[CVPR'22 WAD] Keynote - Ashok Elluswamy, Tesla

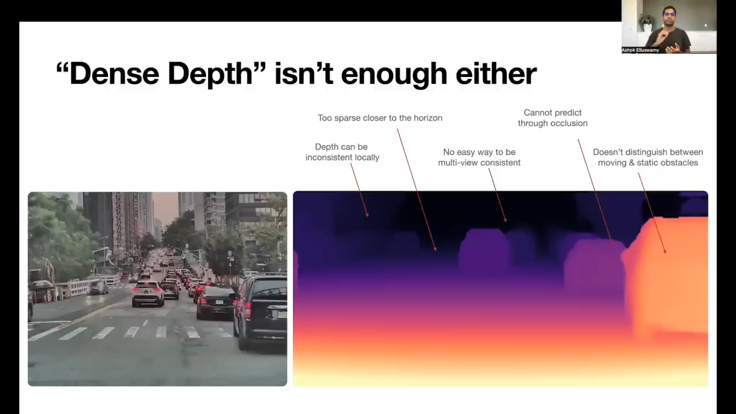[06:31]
Since the depth maps are typically modeled as regression targets, it's hard to predict through occlusions, and also at the boundaries that can, due to the properties of our networks work, can smoothly change from, for example, a vehicle to the background. And this causes unnecessary artifacts in the 3D space.
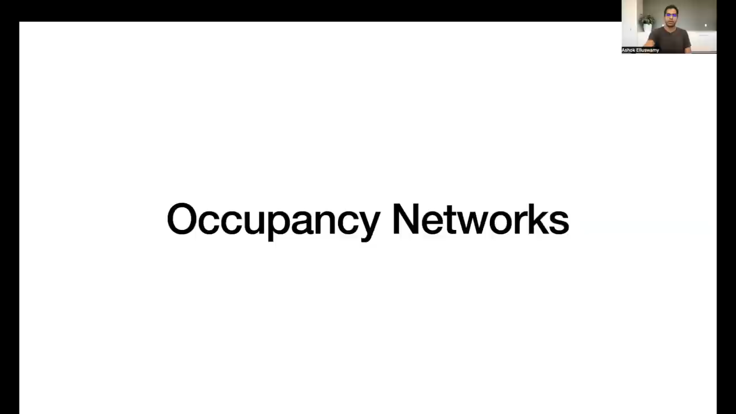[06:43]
Our solution to this problem is what we internally refer to as occupancy networks.
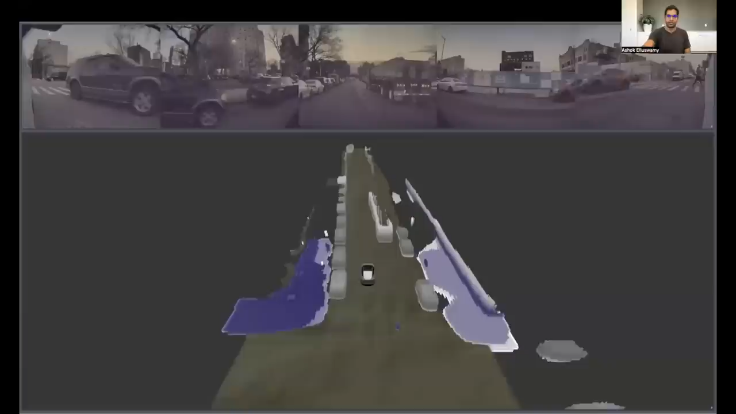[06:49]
Here's an example prediction from our occupancy network.
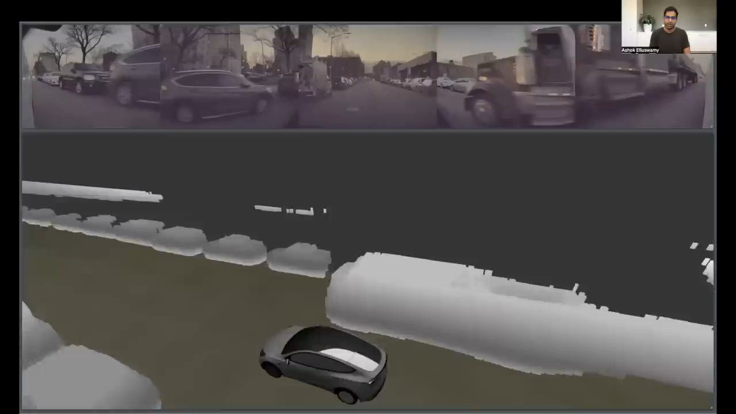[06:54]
I'll pause for a moment here for you to look at the predictions.
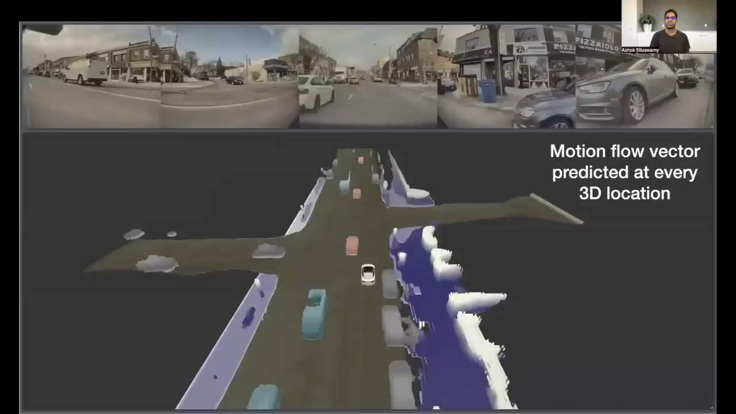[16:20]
Here you can see some examples of this combined occupancy plus occupancy flow. The colors of the vehicles represent the direction of the velocity vectors.
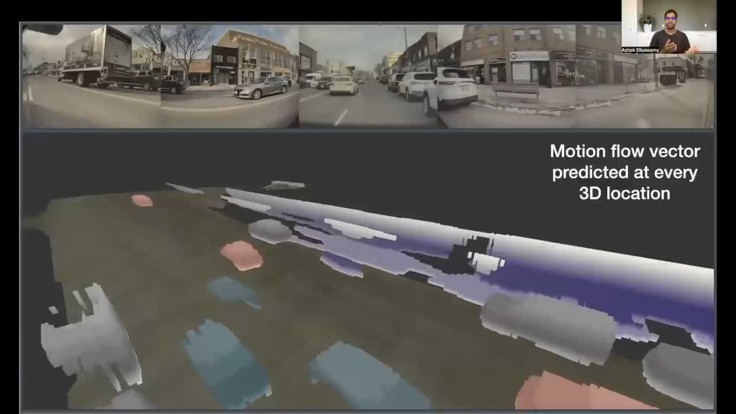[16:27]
Here red means the vehicles are moving along our path
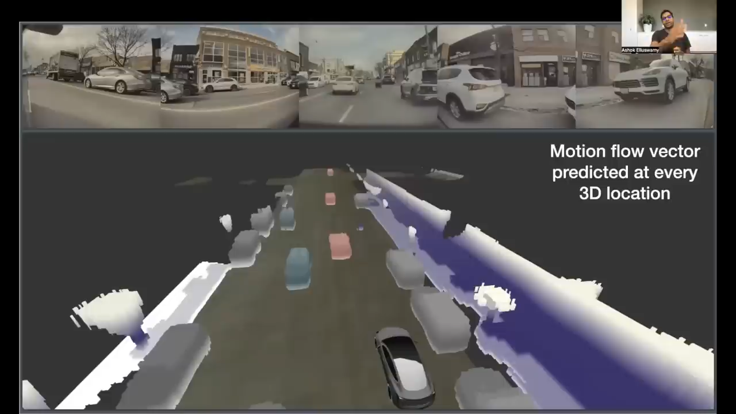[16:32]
and green means they're moving opposite of our path. You can even see that there's a track that actually flies out in front of the car. We also get that.
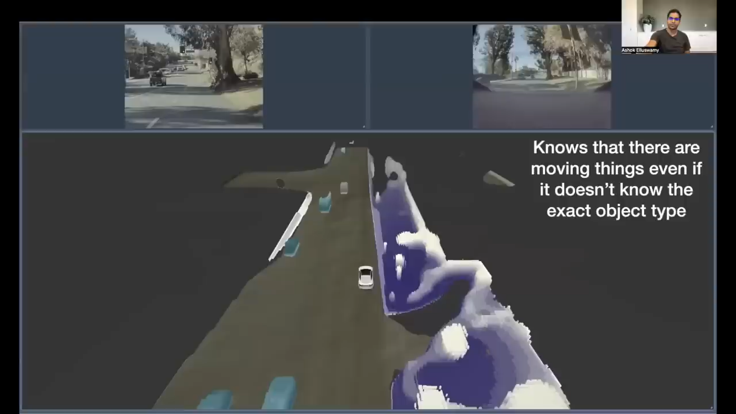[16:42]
Here's another example of a strange looking vehicle that's crossing our path. Our regular motion moving object network did not know the type of this object, didn't know it was a sedan or SUV, etc. But for the purposes of control, it doesn't actually matter. And this occupancy network provides this nice protection against these kinds of classification dilemmas from the network.
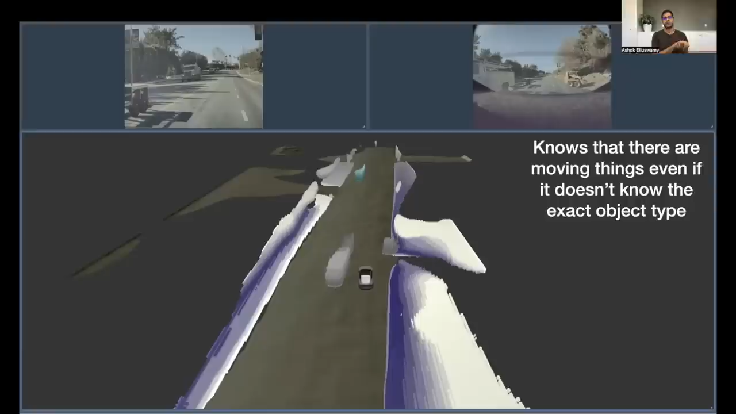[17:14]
Regardless of what's causing the obstacles, it will say that these this volume of space is occupied and it's moving at this rate.
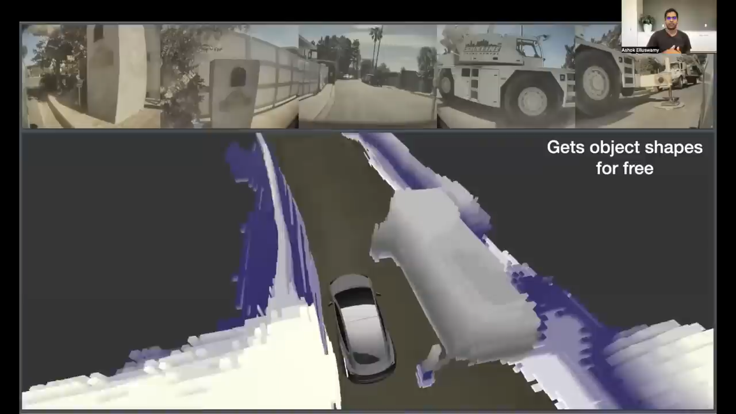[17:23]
These kinds of vehicles can also have strange protrusions that are hard to model using traditional techniques. Typically, people, you know, reach out reach for either cuboids or other polygonal shapes to represent moving objects because for the most part that is sufficient. But then the object can have arbitrary extrusion like so. And with this approach of occupancy, we get all of these protrusions for free